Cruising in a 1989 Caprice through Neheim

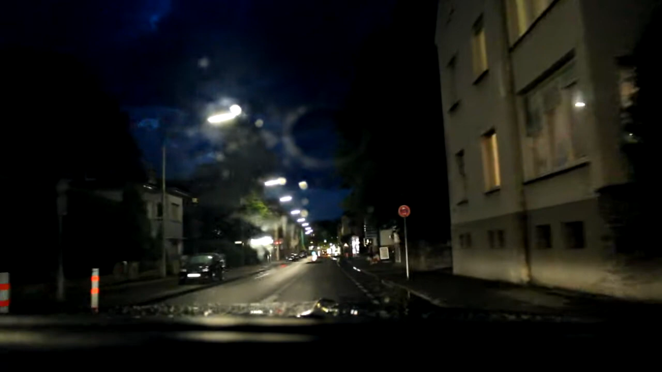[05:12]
Ja, komm schon, ey, ich will auch. Polizei holen. Ja. Was? Polizei da vorne. Ja, dann geben wir jetzt einfach mal kein Gas.